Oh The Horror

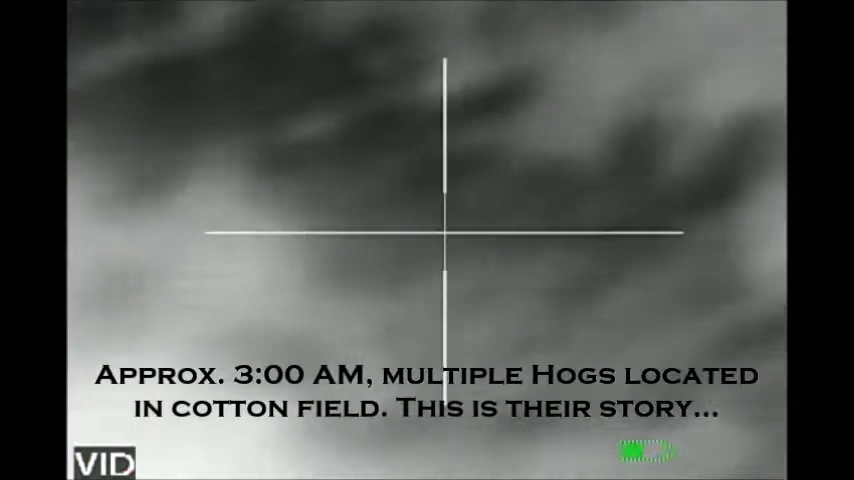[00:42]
one about 40 yards over here.
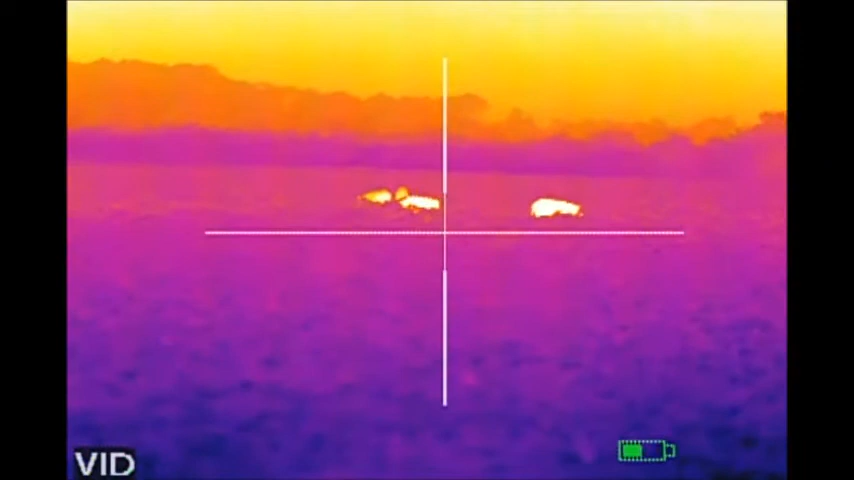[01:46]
Both of those out there together.
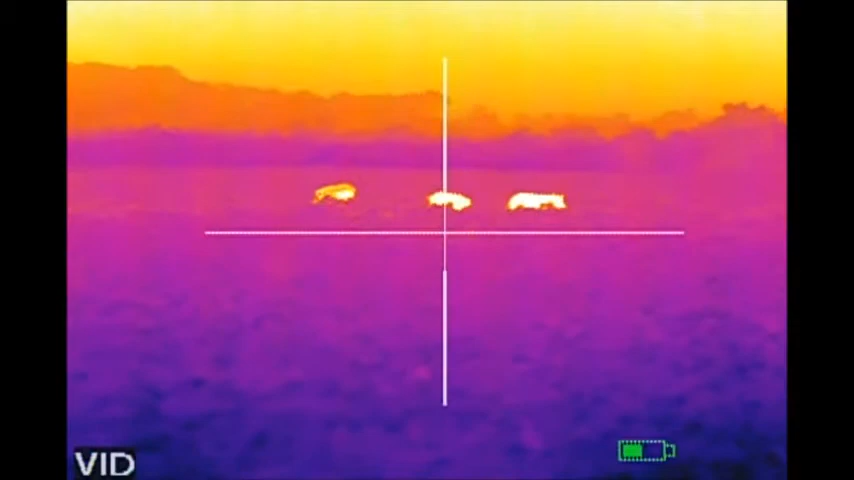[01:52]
I'm gonna try to get over there.
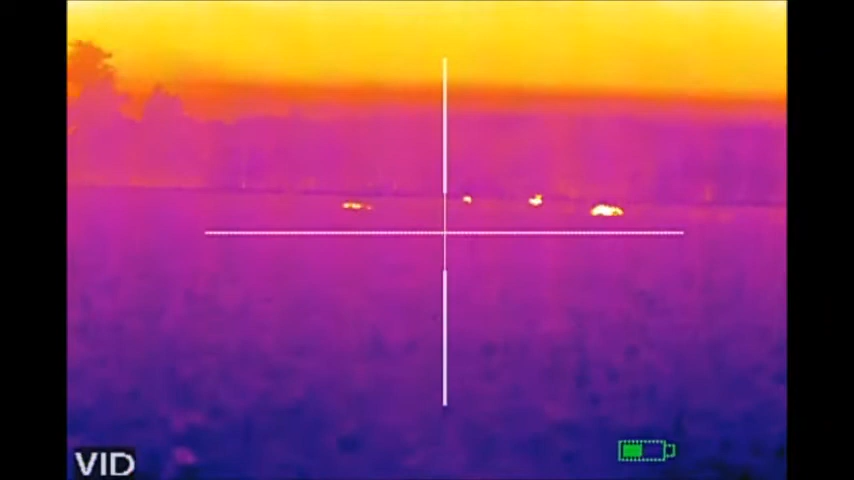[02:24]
Pigs out here now. Mm-hmm. There's a deer down there though.
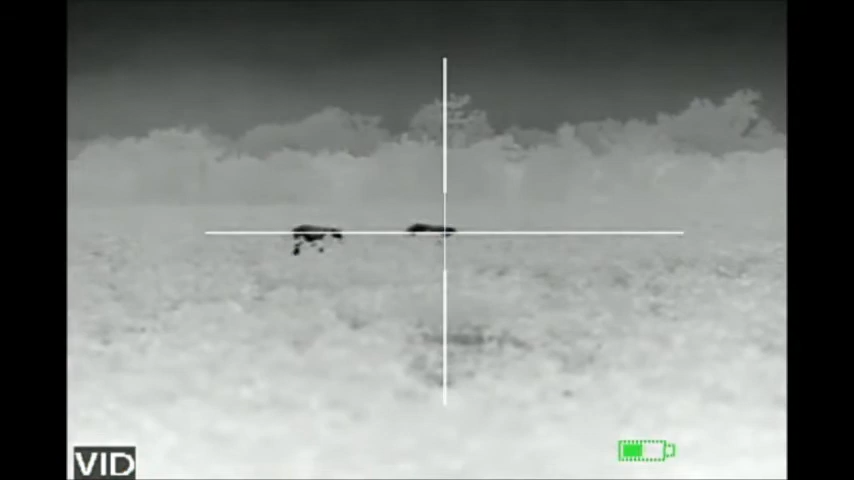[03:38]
Alright, stop. Got mine. Alright, swing to the left.
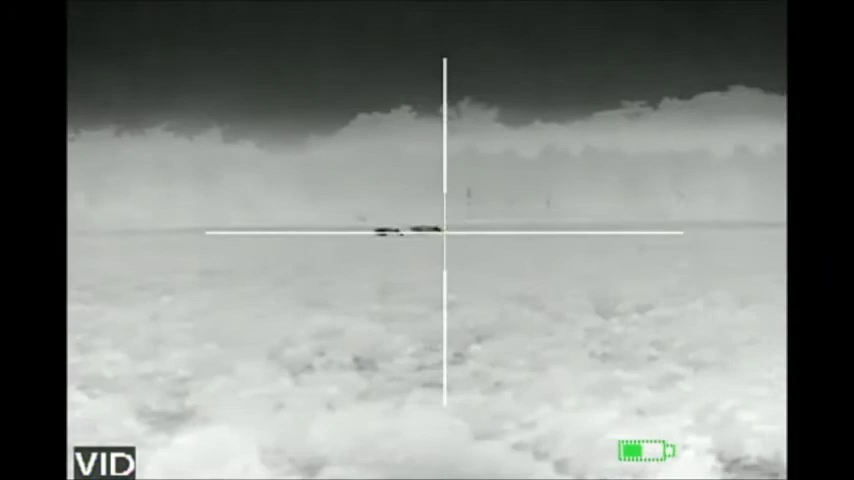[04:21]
Got him. Another hit. Got him. Got him. I got one, two.
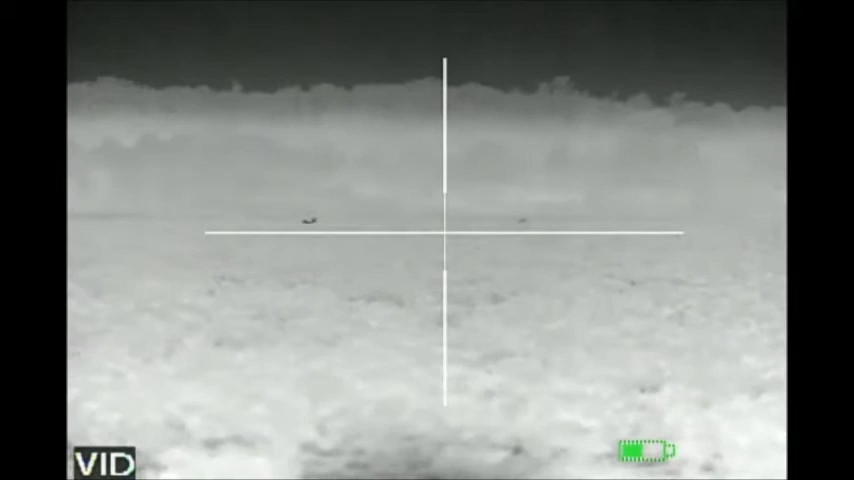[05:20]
I got one, two, three. We had 19. We had 19, and we killed three.
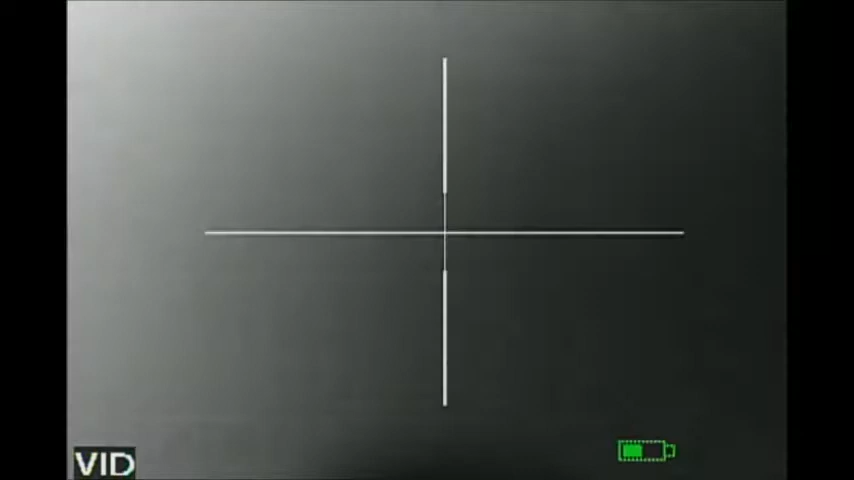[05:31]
You got two in this part. I hope that's on video. It's still recording. How many did you that's get? That's awesome. I got mine over here.
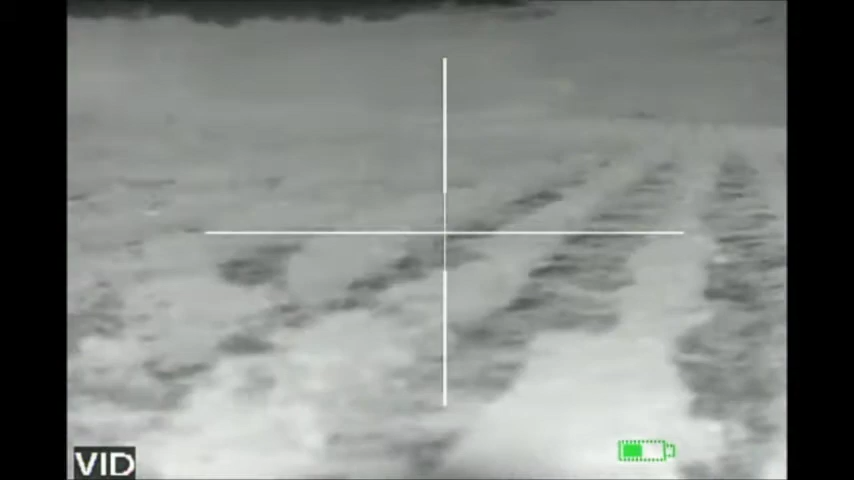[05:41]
All right, I got one. Two. One's down over here. He's still flopping. I'm out of ammo too, and I got two. So I got three right there. Alright, 3-4, and we had 19. That's oh, 22 pigs. There's one over here.
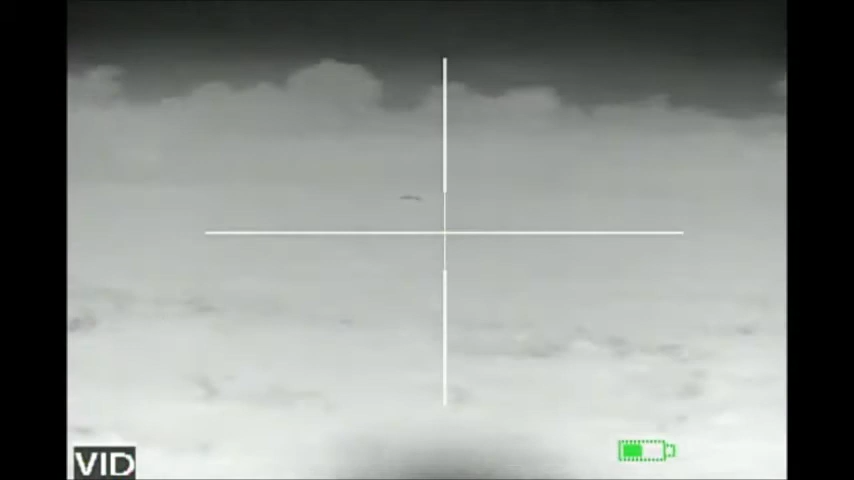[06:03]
Is that the one we killed a while ago? Is that the first one we killed? See? You got ammo? Yeah. I don't see. What are you looking at? Straight ahead. Pan to the left a little bit. Out there about 60. Yeah, that's jumping up and down. Is he jumping? Yeah, he's flopping.
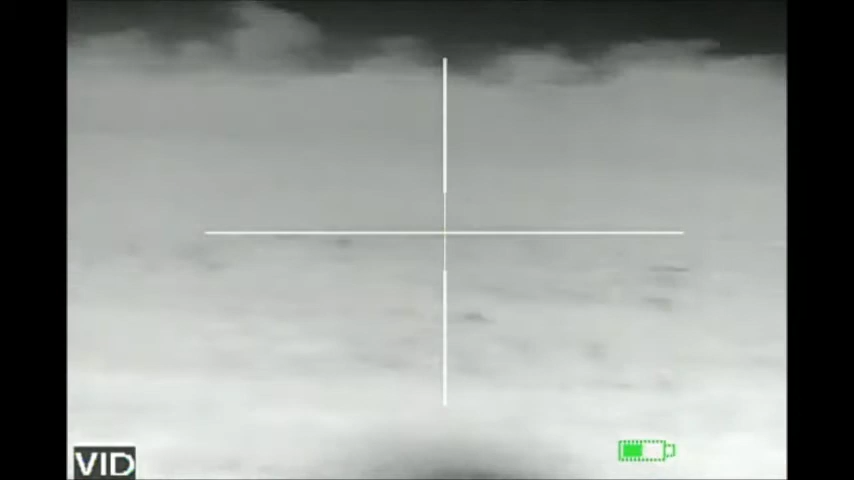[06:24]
That's the first two we shot at. Oh, yeah, that's one of them you shot that was running. No, those are still moving. That ain't no more. Two right there together.
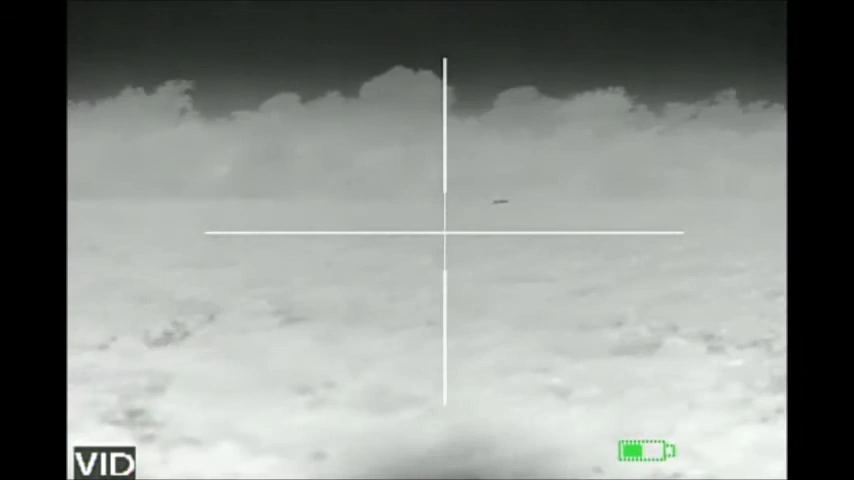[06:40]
I shot those two in their feet. They went feet up.
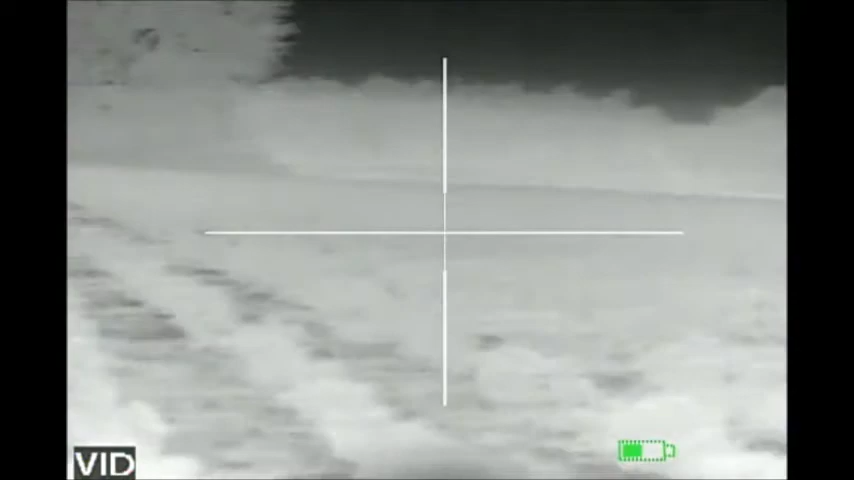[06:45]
We still got pigs in the field?
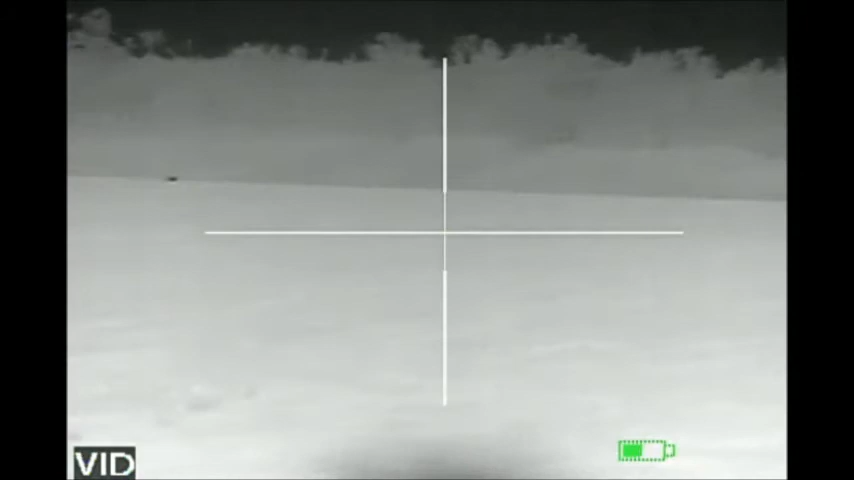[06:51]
Nah, they're all gone. Wait. There's one left way over there. There's a deer.
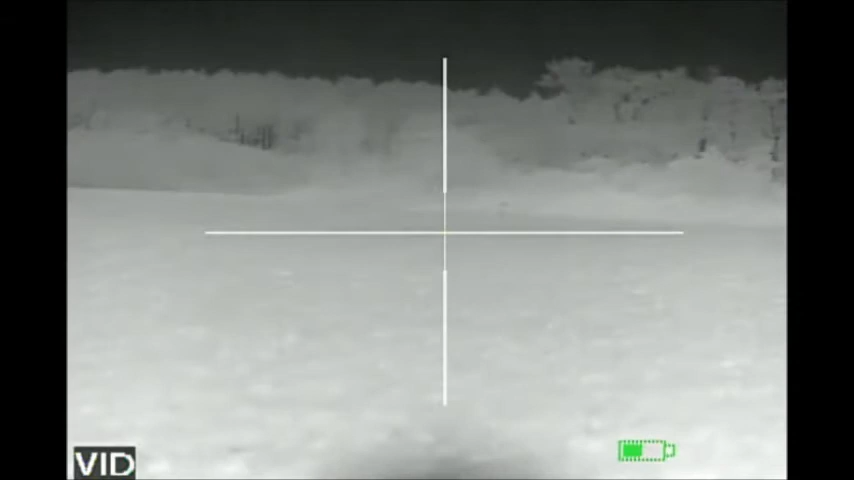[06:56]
Whew, man, that was fucking fun. I mean, let's see. 4 and 3, that's 7 pigs we killed. Right here. Mm-hmm. And when we first got out here, we didn't think it was just that big pig out here. Now this one right that I shot out here, that was a big son of a bitch yonder. He went down? Yeah, he did. You didn't hear him that last shot him go.